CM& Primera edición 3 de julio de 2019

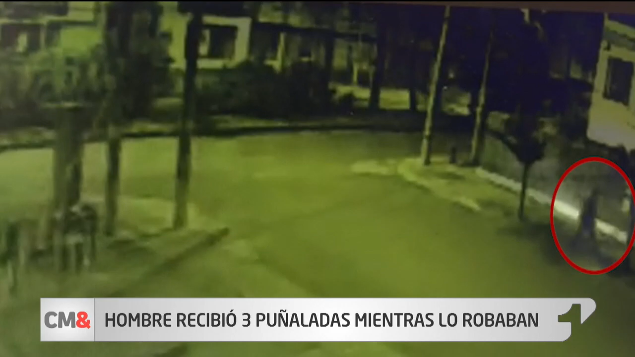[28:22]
Este hombre De 47 años Caminaba por las calles Del barrio Pasadena En la localidad de Suba Cuando fue abordado Por dos sujetos Quienes con armas blancas Lo atacaron En repetidas ocasiones Por robarle sus pertenencias Siento que me frenan Dos personas